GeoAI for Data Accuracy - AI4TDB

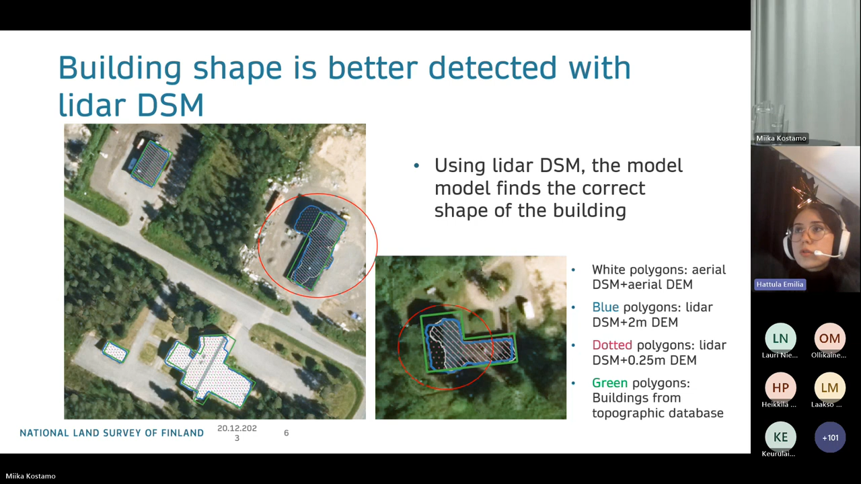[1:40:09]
The blue polygons were produced with LiDAR DSM, and you can notice that they follow the building shape much better than the white polygons that were produced with aerial DSM. And here in this slide, there's also examples of similar cases.
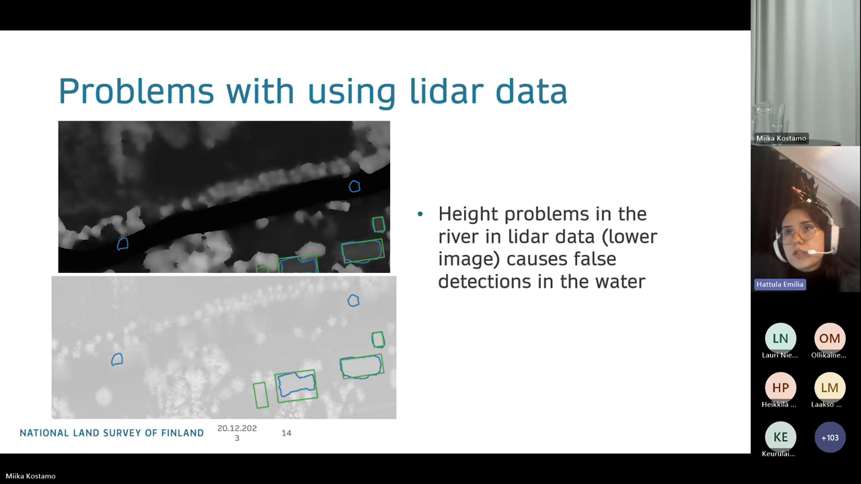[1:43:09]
And in the upper image, you can see the aerial DSM that has the correct height. And here you can notice also a lot of false detections related to the LiDAR data's water height with blue and pink color.
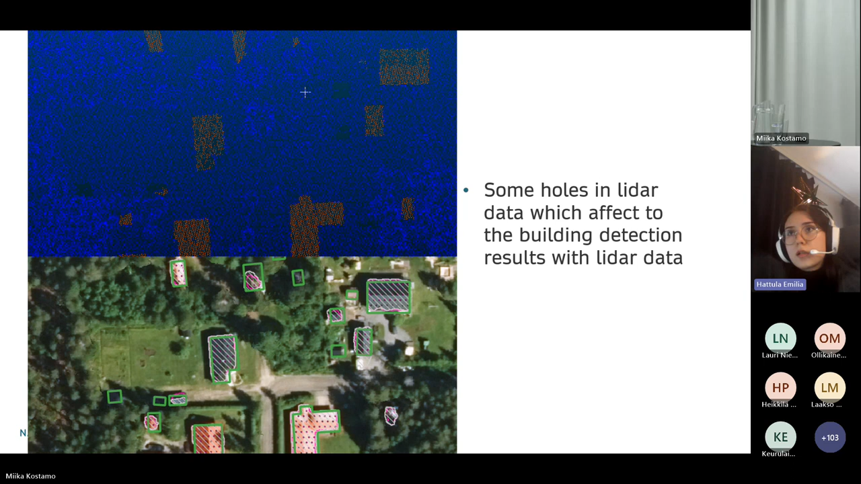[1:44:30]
Here's a similar example with some buildings missing partly or completely from the LiDAR data, and it has affected the building detection result. And in this example, the buildings are not missing from the LiDAR data, but the forest environment is quite hard for the AI model,
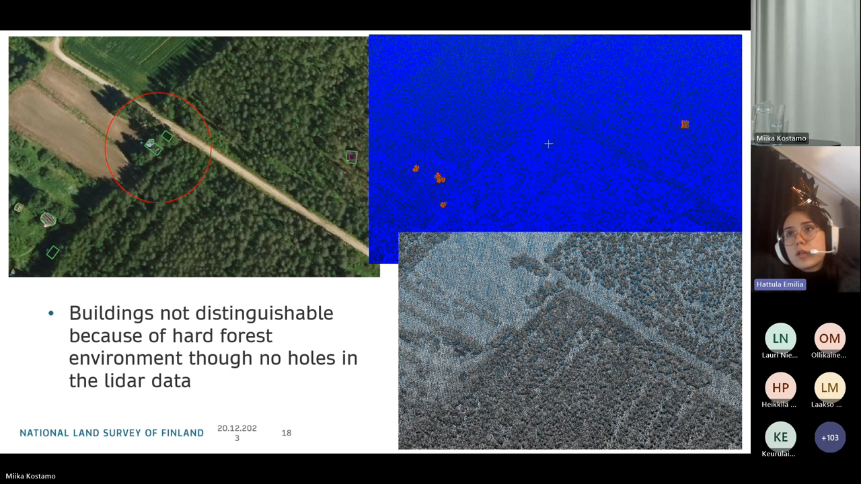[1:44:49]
and the LiDAR DSM in this case haven't helped with finding those buildings covered by trees. And here we can see now some comparison between the image unit result when LiDAR DSM and 0.25 meter DEM is used,